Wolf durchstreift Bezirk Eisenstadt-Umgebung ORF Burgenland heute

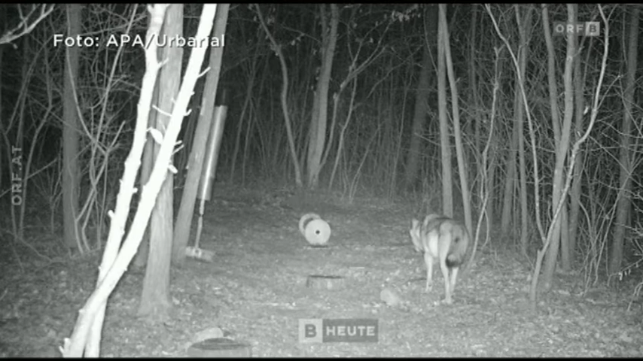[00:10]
Die Bilder beweisen, dass zumindest ein Exemplar unterwegs ist. Der Wolf dürfte auch ein Hirschkalb gerissen haben. Woher das Raubtier kommt, ist derzeit noch nicht bekannt.